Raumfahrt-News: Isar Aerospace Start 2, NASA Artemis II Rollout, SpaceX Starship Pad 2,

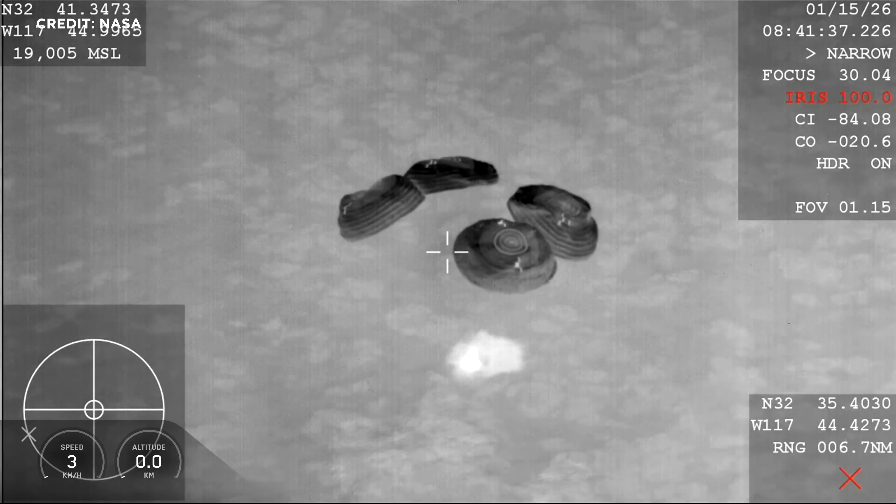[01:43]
Am frühen Donnerstagmorgen diese Woche setzte dann die Dragon-Kapsel sicher im Pazifik vor der Küste von San Diego auf. Damit endete die ursprünglich bis Mai angesetzte Mission nach nur 167 Tagen im All.
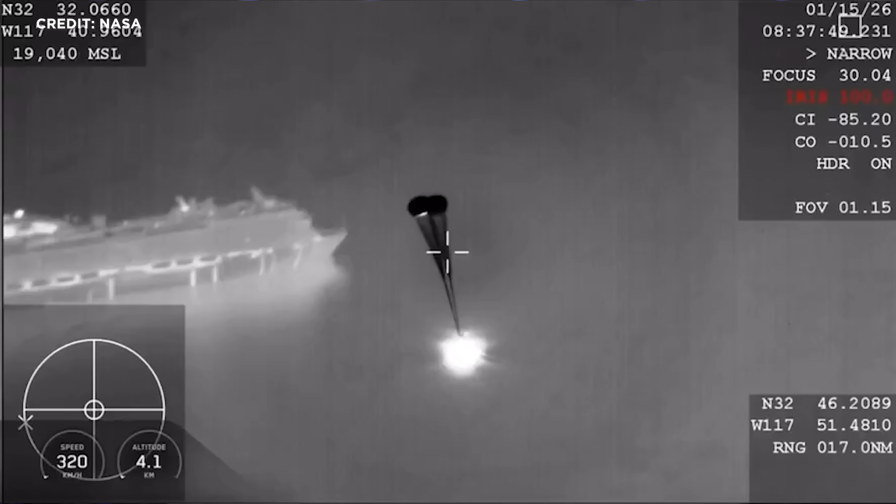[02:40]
Die optische Nähe im Video, die ist nur eine optische Täuschung, die dem Teleobjektiv der Verfolgerkammer geschuldet ist.